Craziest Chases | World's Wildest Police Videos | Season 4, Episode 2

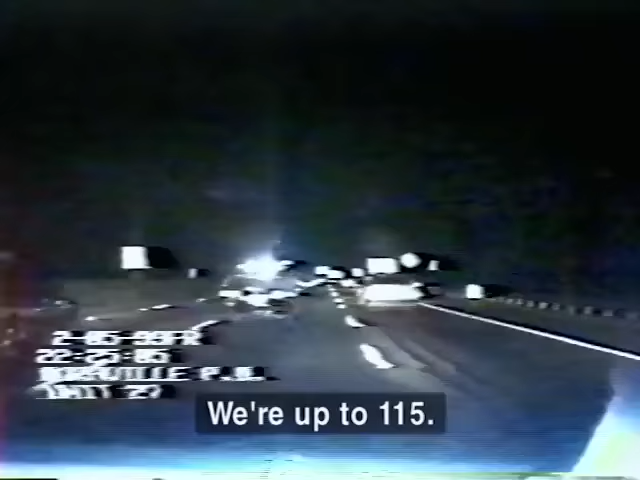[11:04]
Built to handle the Autobahn, the German-made car tears up the Georgia highway. Patrol cars' engines labor just to keep up. I'm about to step in the kitchen. The suspect plays a turbocharged game of cat and mouse. Taunting the officers with every tap of the brakes and every wild swerve. He treats the highway like his own private obstacle course.
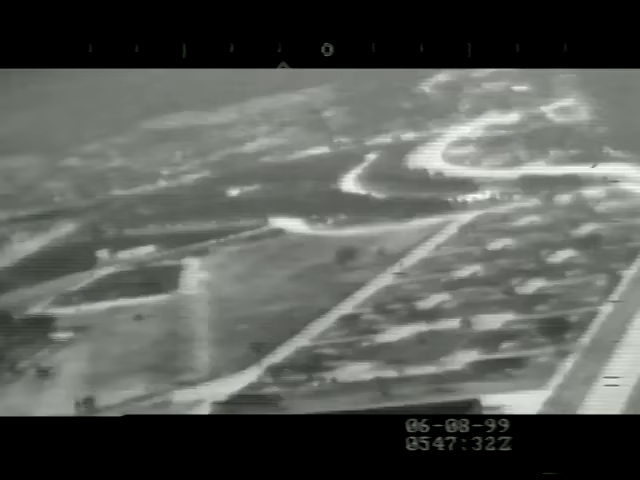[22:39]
San Diego, California. A police helicopter tears through the night toward a high-speed pursuit.
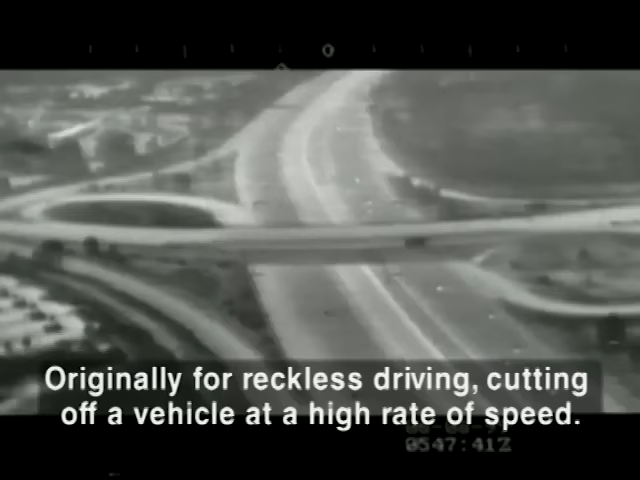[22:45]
It was originally for reckless driving, cutting a vehicle off at high rate of speed. We're almost 97 and the video camera's running.
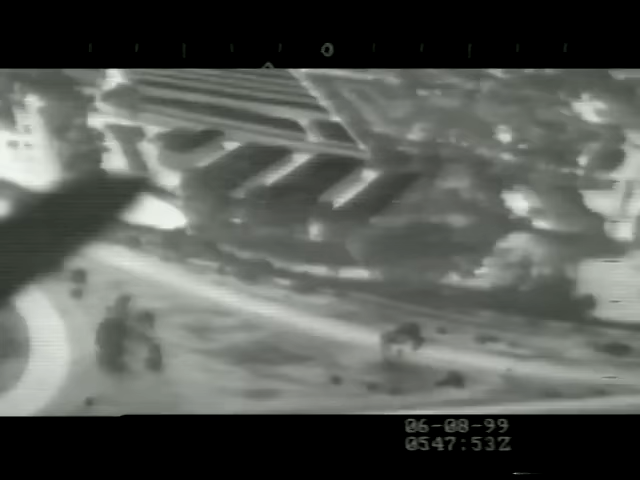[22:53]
Seconds later, the chopper's infrared camera catches a glimpse of the suspect screaming by.
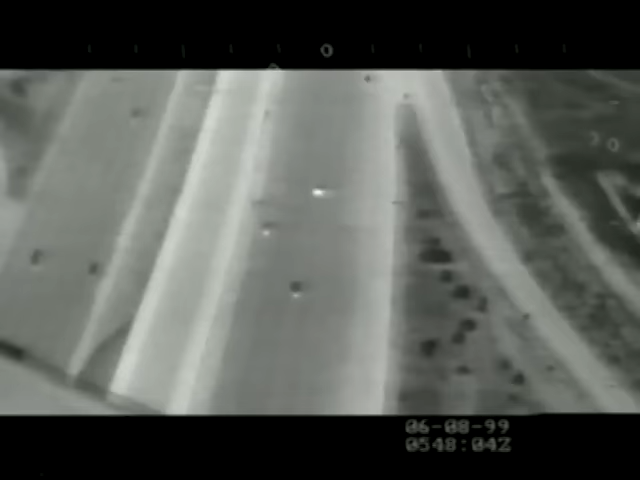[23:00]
Uh, looks like a Porsche or something like that. The sports car knifes through traffic.
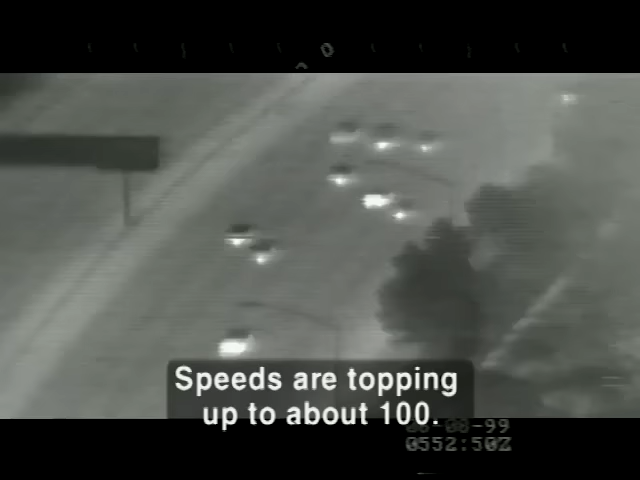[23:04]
Okay, check the topic up to about 100. Forcing ground units to slow down for safety's sake.
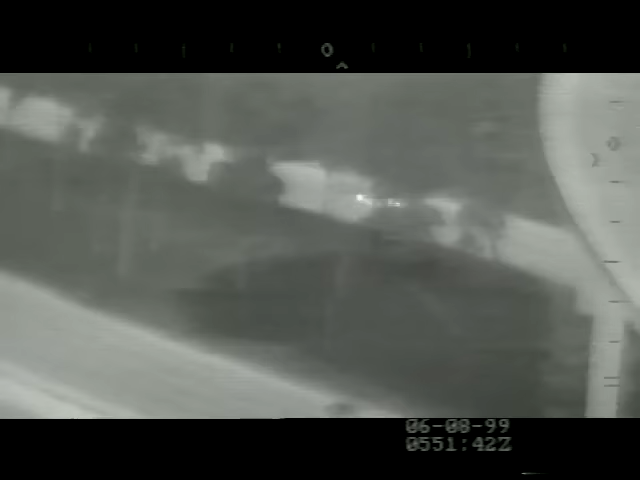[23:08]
To serve way ahead of you. The chopper stays on the suspect. But keeping up with the roadster isn't easy. And, uh, he's literally going as fast as we are here. At top speed, the sports car is actually outrunning the helicopter. This guy's going pretty quick and we're doing all we can do to keep up with him.
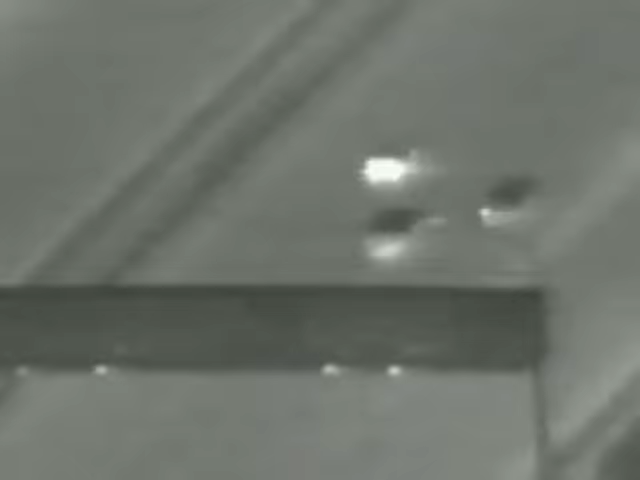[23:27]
But when the suspect bails off the freeway. And into the Adams Avenue off-ramp.
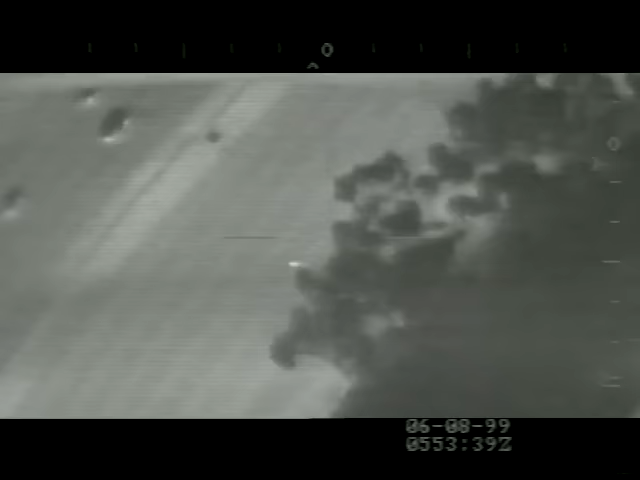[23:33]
Any advantage he had is lost. Still, even as speeds drop, the danger level keeps climbing. Watch the corner. They made a quick U-turn.
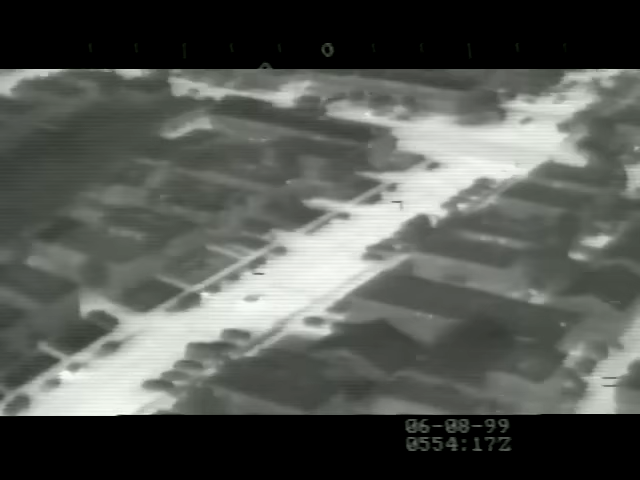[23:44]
Now that they're on surface streets, cross traffic is an issue. Just blew the stop sign. An issue the suspect decides to ignore. Watch it, officer. There's cross traffic here. While the chopper pilot keeps the ground unit safe. The reckless driver slams through every intersection. And when the suspect is sure he's ditched the cops. He's turning westbound on Lincoln. He and his buddies ditch the car. Passengers bailing out. Drivers bailing out.
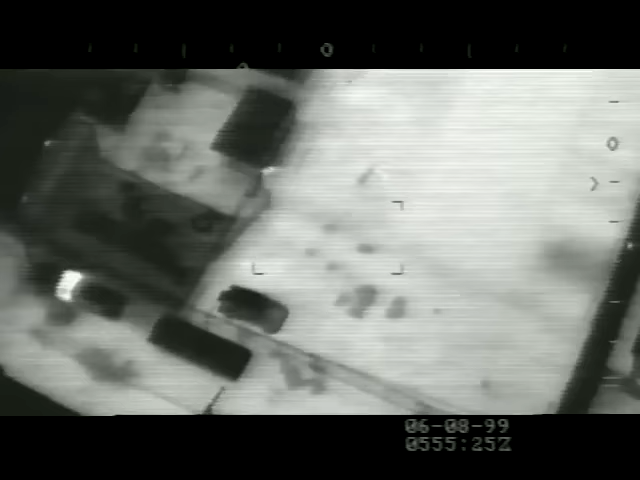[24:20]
We're staying with the driver. In a maze of buildings and walls. The driver and one of his pals meet up again. Still running northbound in the alley right now. But with the infrared camera tracking them. And the chopper pilot positioning ground units. The only place these guys are running. That police car right there. That's him right in front of you.
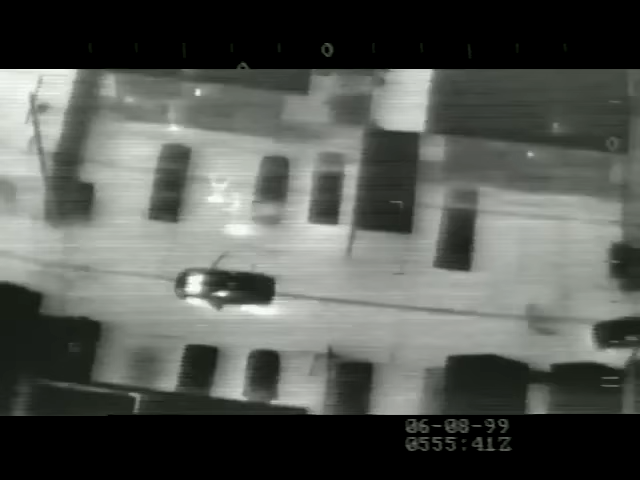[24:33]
Is into the arms of waiting police. I've got a unit taking them down now. The officers are glad these men are in custody.
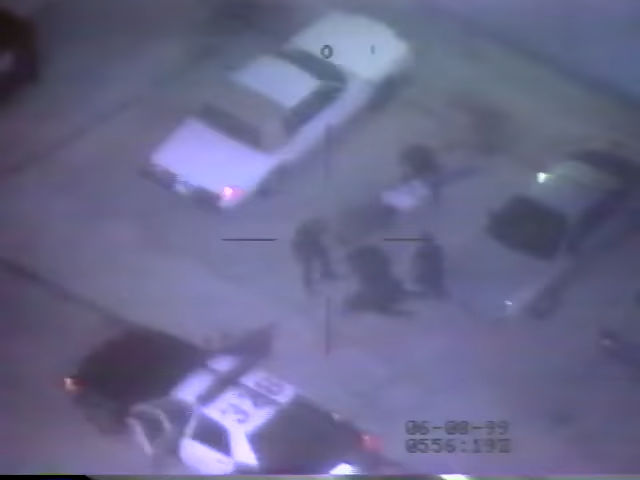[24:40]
But they're even happier the chase has ended with no injuries. The San Diego Police Air Support Unit has been in existence for more than 10 years. In that period of time, there has never been a San Diego police car involved in any kind of accident.
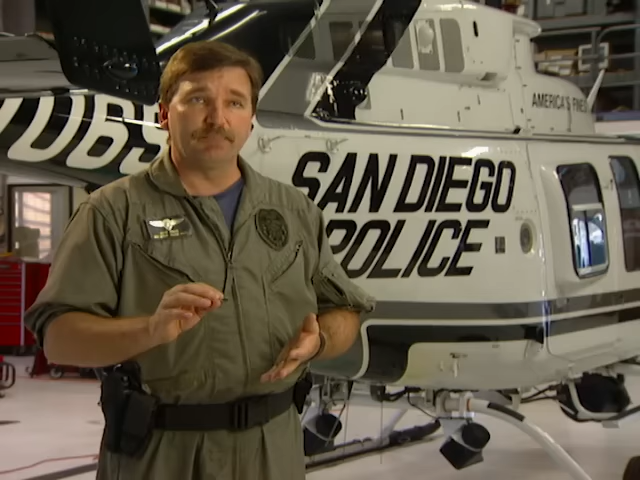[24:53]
During a pursuit when the helicopter was overhead. Watch it, officer. There's cross traffic here. This pursuit was high speed.
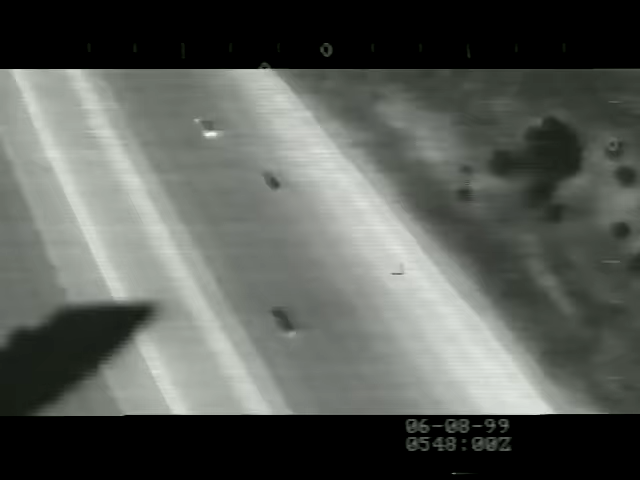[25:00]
Straight away now. He's going to do an early whack. And high risk. Cutting a vehicle off at high rate of speed.
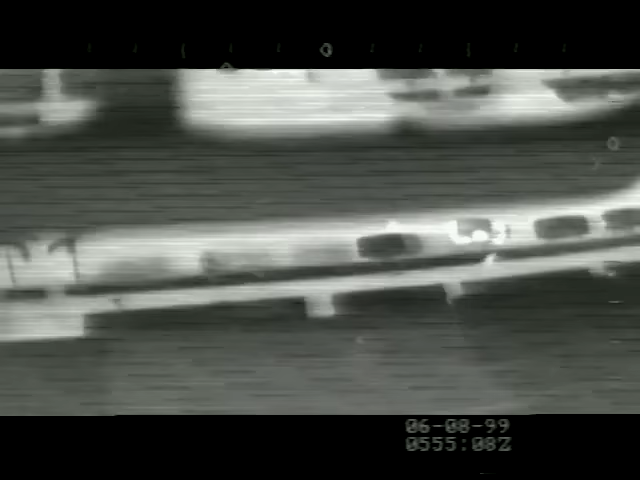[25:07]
But because the San Diego police had a unit high above. We're staying with the driver. These guys were brought down.
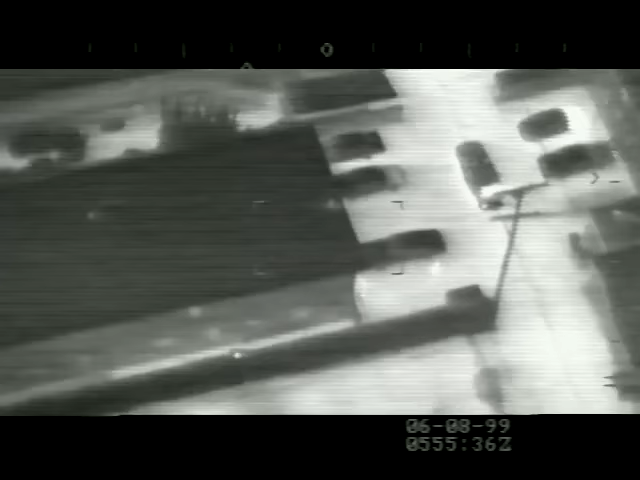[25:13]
I've got a unit taking them down now. Without a fight.